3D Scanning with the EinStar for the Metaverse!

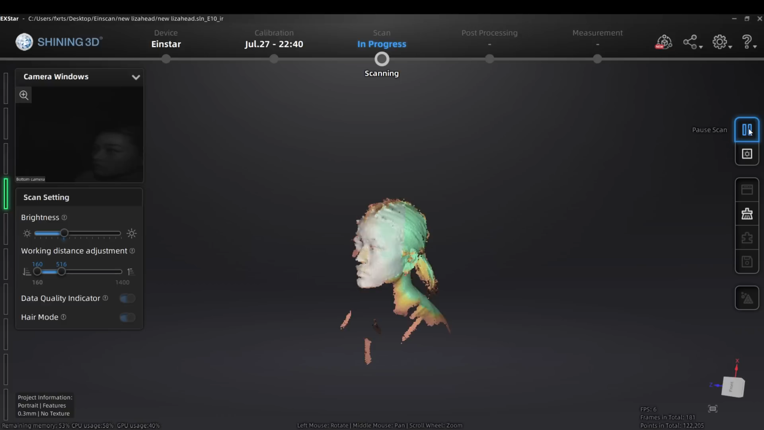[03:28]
Keep your eye on the monitor as you're scanning so that you can see when you've got enough data.
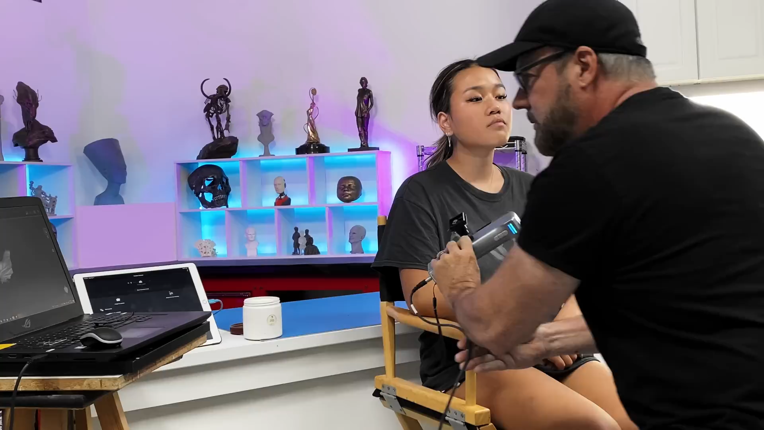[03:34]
You know that you've got enough data when the actual model becomes green.
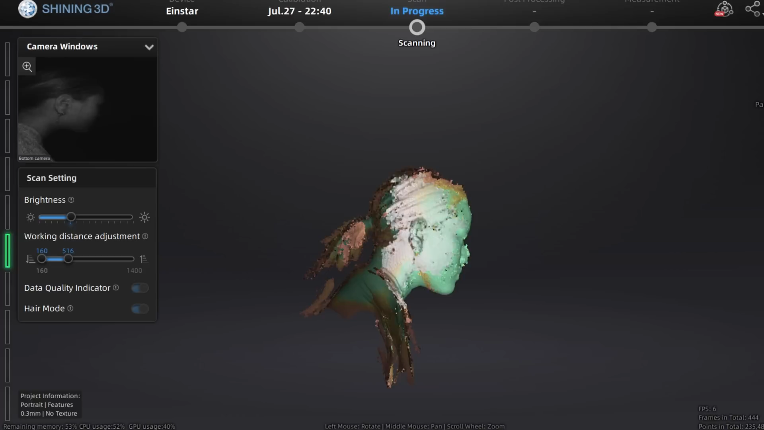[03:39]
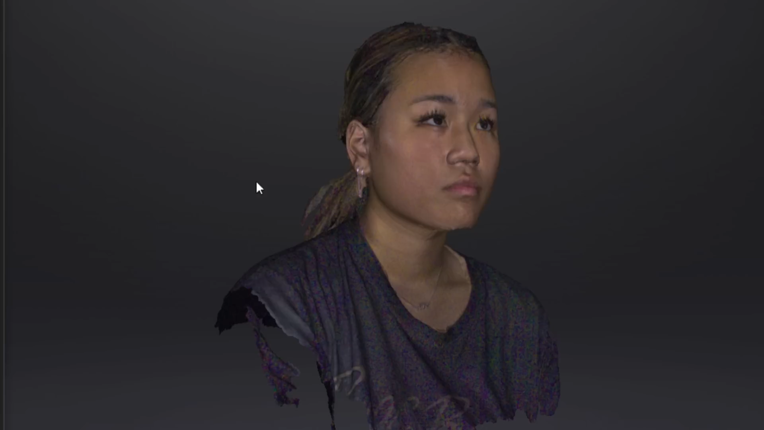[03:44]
I'm happy with this scan, so we'll move on to Liza's body.
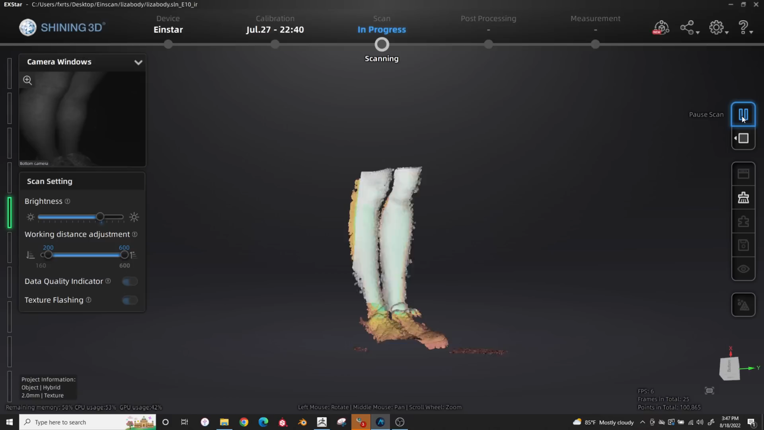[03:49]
This body scan is strictly for reference only. I won't be using it inside Unreal Engine.